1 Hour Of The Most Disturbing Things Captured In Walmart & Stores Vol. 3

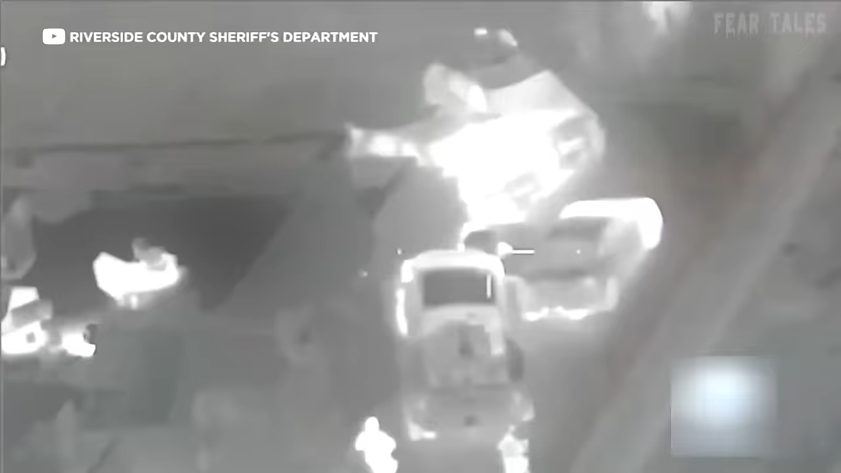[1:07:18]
When unable to escape, the suspect put the vehicle in gear, causing an officer to be struck and fall down an embankment.